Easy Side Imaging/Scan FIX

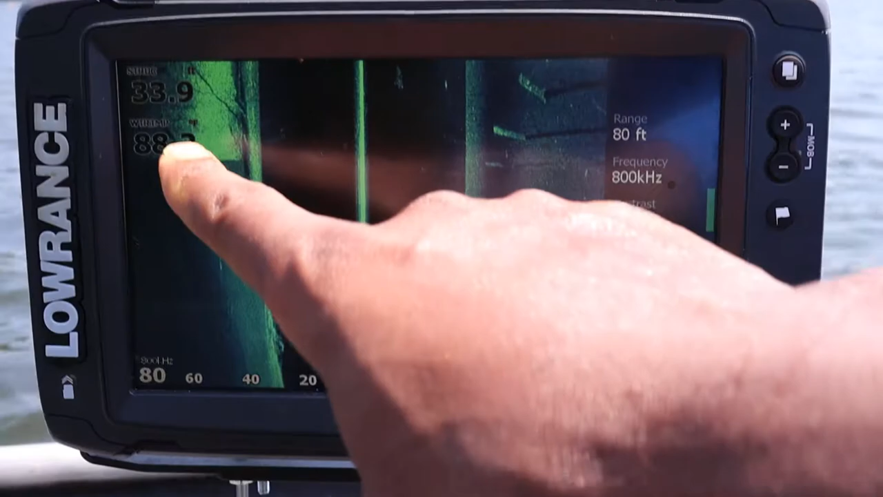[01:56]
My left hand side, right here. Hope you guys can see that.
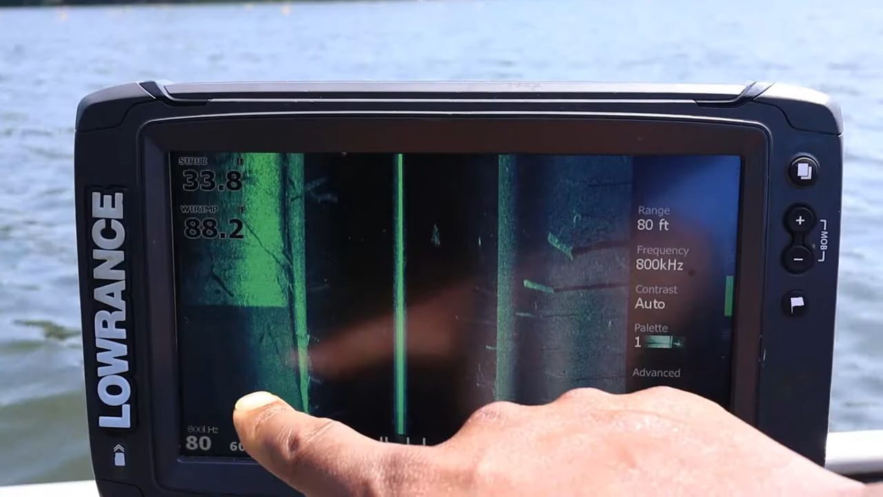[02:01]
But you see how, how much that left, left hand side came out from what was happening to now I can see my left, left hand side. Great. Just your motor is in the way of your transducer on your left hand side. Well in my case, the left side of my transducer.
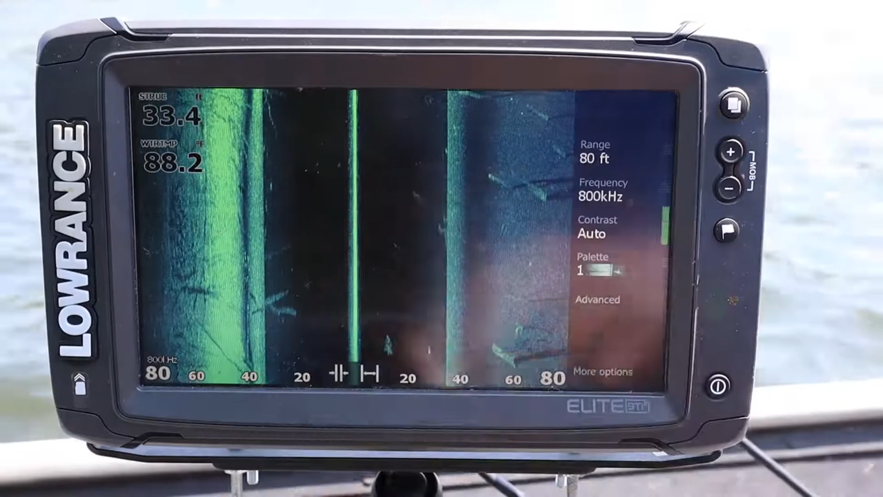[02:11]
So I can't see off the left side of my boat very well. In comparison to the right hand side, which has zero, you know, intrusion or obstructing that, that view of that side scan.
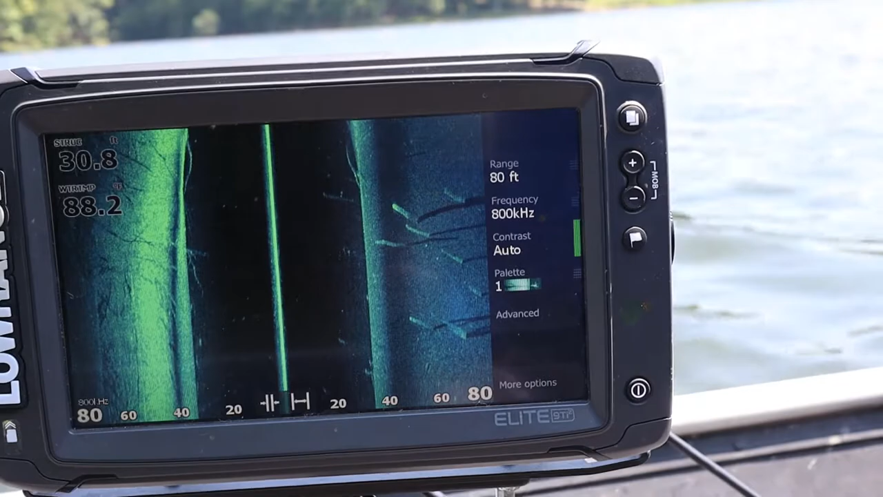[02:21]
So just a simple quick tip, man. I'm going to turn this thing around so we can kind of read back over these waypoints here. I'm definitely marking some more, of course.
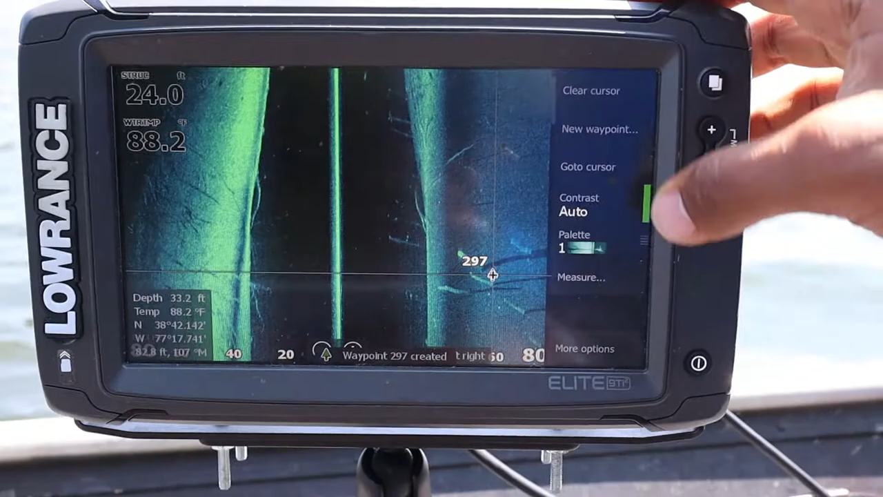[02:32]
On screen: water 88.2°F
It looks good. I didn't notice here. I just want to kind of scan the area.
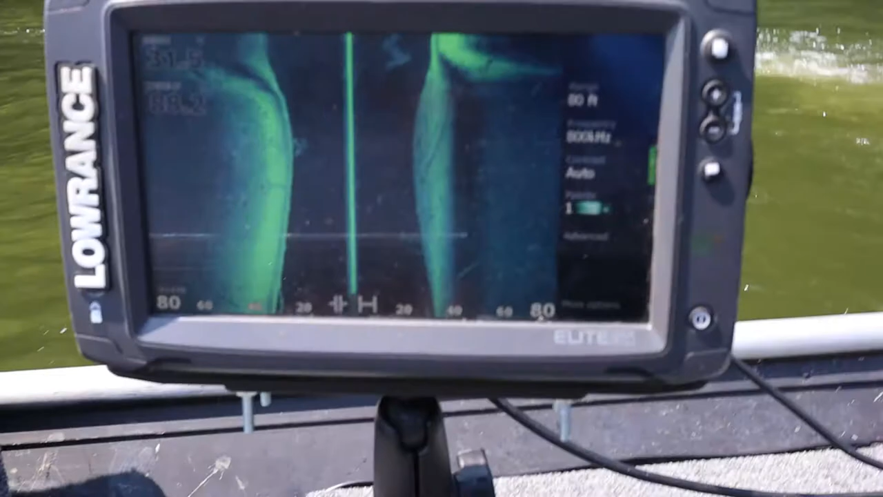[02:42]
But, just kind of whip it around real quick and we'll go back through here a couple miles per hour.
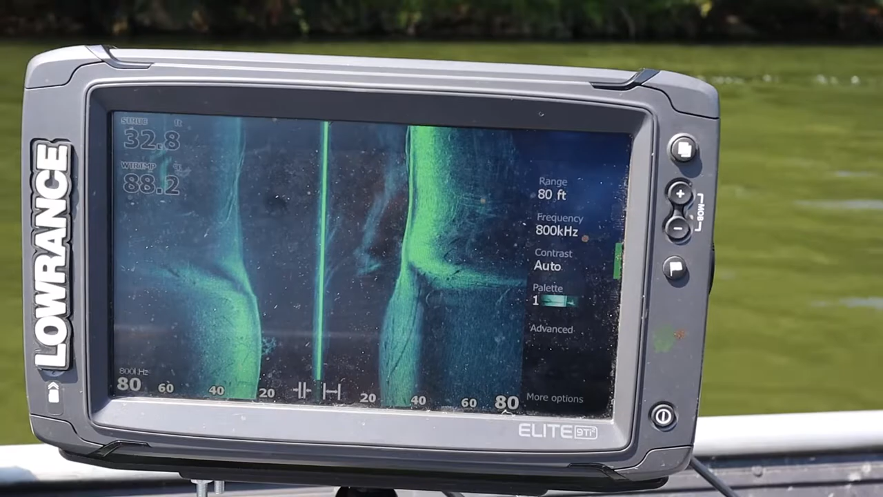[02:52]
And now all that good looking stuff that we were seeing on the right hand side of the screen, we're seeing on the left hand side now.
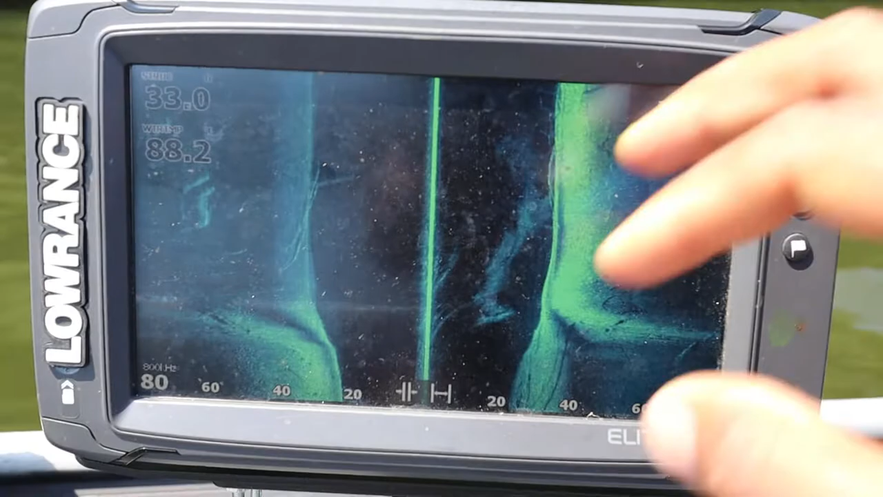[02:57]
Those lay downs, things like that.
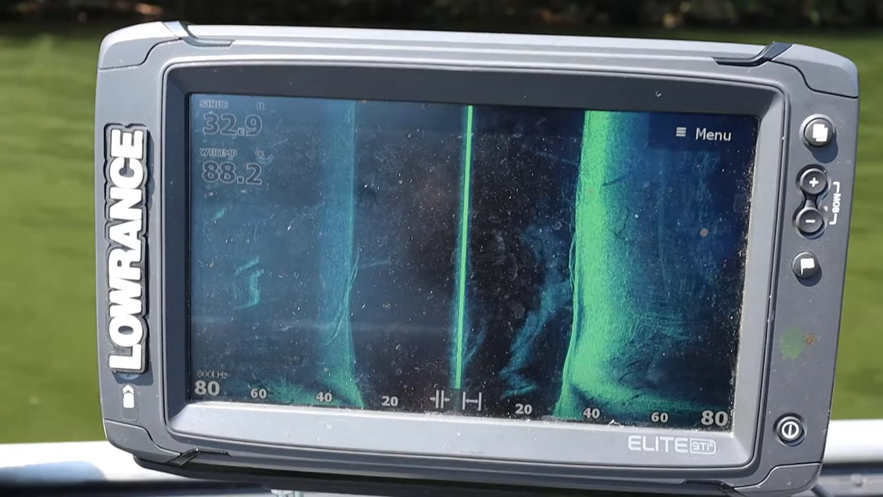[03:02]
So now that's my left side of my boat looking great. Hopefully this can help someone out, man. Share it with a friend who might need some help with, you know, trying to see on the transducers, trying to see good images on the side scan. That could be the simple trick, simple solution. Trim up your motor or hike that tiller up and you'll be able to see both sides real easy. Thank you guys for watching.